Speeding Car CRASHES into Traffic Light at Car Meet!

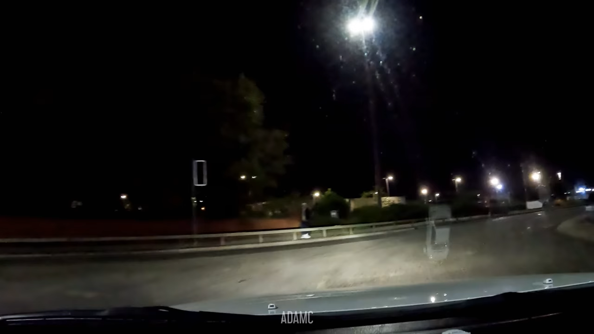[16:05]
Ah, yes, he hit the guardrail there. That's where the MX-5 went wrong. Evidence.